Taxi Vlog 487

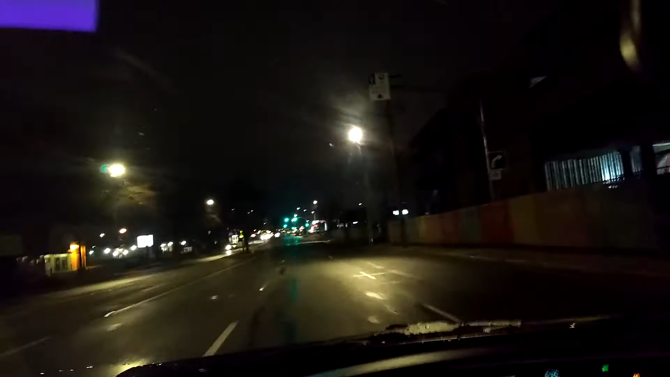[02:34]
Right now I'm going down to the bank to deposit some money. And that's it. That's the end of the night. No triumphant, whoa, what happened here?
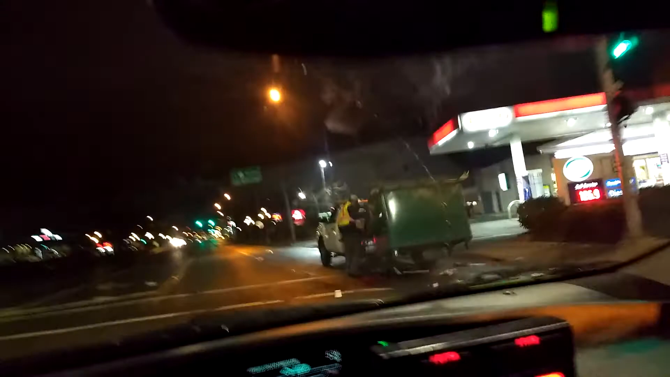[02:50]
Oh, this shit came out of the guy's bin. He's one of those bin trucks, and I guess he had a little spill. It was garbage all over the street. It looked like scrap paper, scrap paper all over the street, like cardboard and stuff. Okay, well, not much is going to happen anymore because I shut this thing off. It's not going to bother me again.